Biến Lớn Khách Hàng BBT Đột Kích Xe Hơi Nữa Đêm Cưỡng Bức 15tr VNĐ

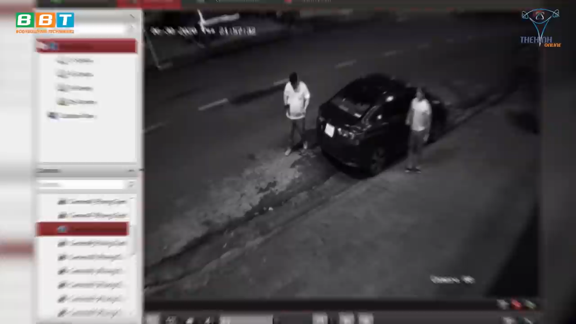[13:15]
Một chiếc xe hơi đậu trước THOL, màn hình camera đen phủ xuống màn đêm. Thằng kia ra mở cửa, nhỏ lệ nhỏ dẫn khách vô.